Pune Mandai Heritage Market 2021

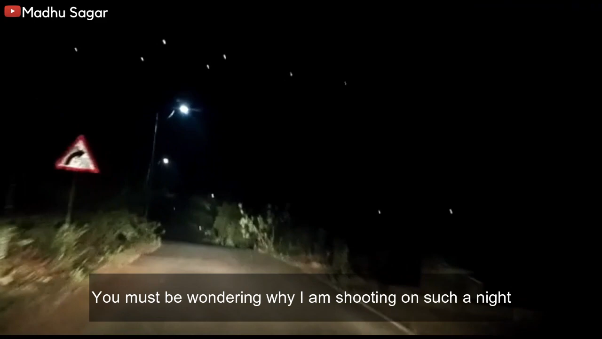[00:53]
आप लोग सोच रहे हैं कि मैं ये रात का सीन आपको क्यों दिखा रही हूँ। पहली बात, ये रात नहीं है, ये सुबह का है, अभी सवेरा हो गया है।